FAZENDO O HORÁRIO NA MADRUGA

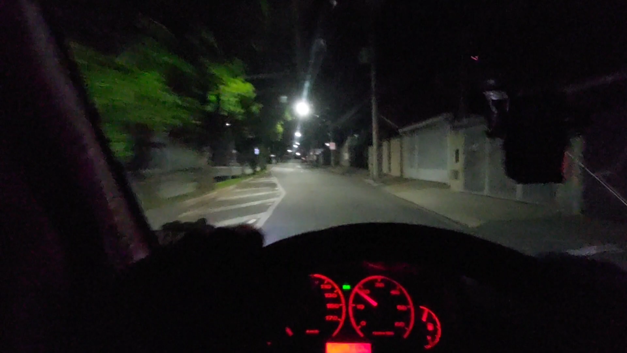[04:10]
2h57 da manhã 3h para as 3h Bora aí começar Mais uma viagem aí Da início Mais uma viagem aí Graças a Deus Positango Então bora que bora Então Vamos lá em busca do
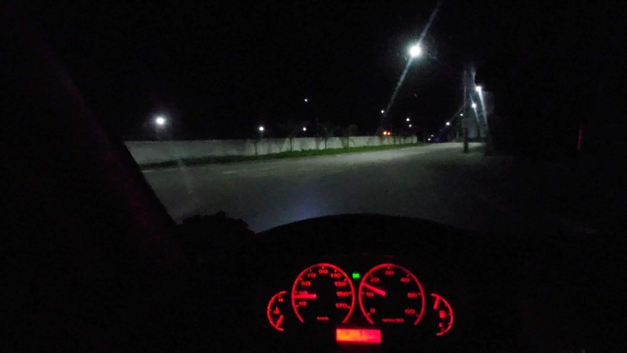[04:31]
Ribeirão Preto Firmeza Interior de São Paulo Positivo Só vou dar uma paradinha aqui Pra vocês verem o resultado aí Do farol à noite Firmeza? Pra vocês verem aí O brilho aí As lâmpadas Eu troquei os pingos lá Estava tudo zoado Coloquei novo Zero bala E Daí eu mostrar pra vocês aqui Firmeza?
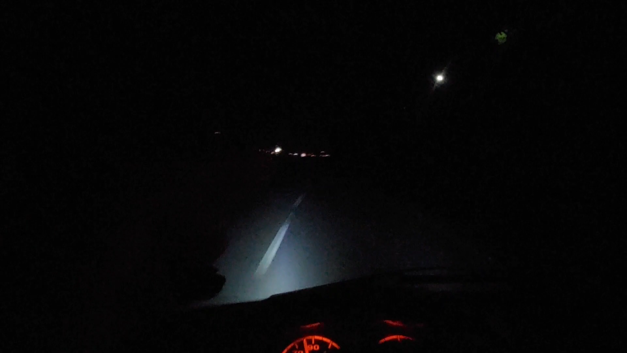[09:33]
Meus milho acesos Ó, agora com o farolzão, ó Vou desligar Vou apagar os milha Ó, apaguei os milha O alto Isso, tu é doido Mas tá iluminando melhor, cara Iluminando melhor Beleza? Aí os milha dá Ai, chuta pra caramba, ó Aí, ó Aqui no celular não parece muito Mas ele pega lá na frente, lá Firmeza?